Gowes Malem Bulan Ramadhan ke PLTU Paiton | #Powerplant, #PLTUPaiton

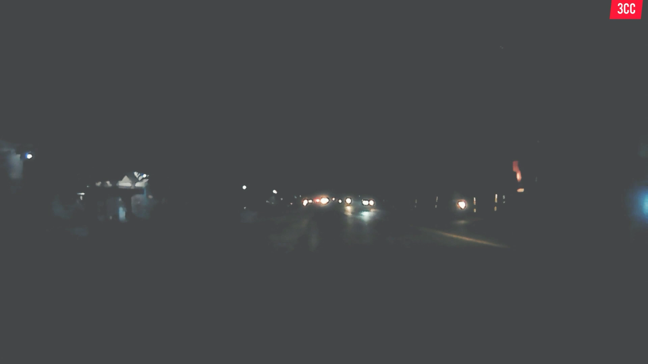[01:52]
Dan sekedar informasi, jalan yang saya lewati ini adalah jalur pantura, guys, di mana banyak kendaraan besar yang melintasi di jalan pantura ini, guys.